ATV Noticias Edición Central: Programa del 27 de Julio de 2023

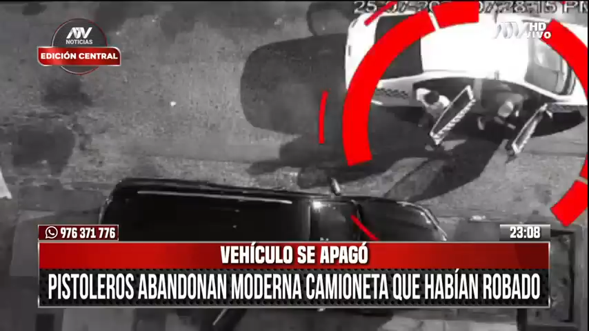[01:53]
Encañonaron a toda una familia para llevarse una moderna camioneta negra que abandonaron a los pocos metros del atraco. Los cuatro parientes llegaban a casa.
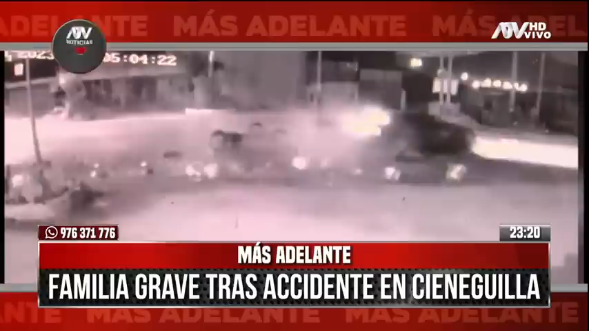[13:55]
una familia que viajaba en un triciclo sale volando de esta manera tras un violento choque.
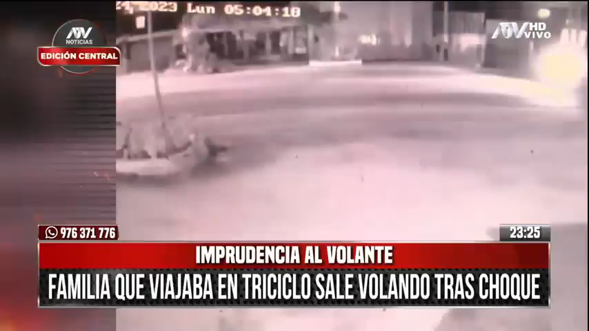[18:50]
Sucedió a la altura del kilómetro 13 de la avenida Cieneguilla. Vemos cómo un auto que iba a toda velocidad choca contra el triciclo donde iba Héctor Calhuacuzma,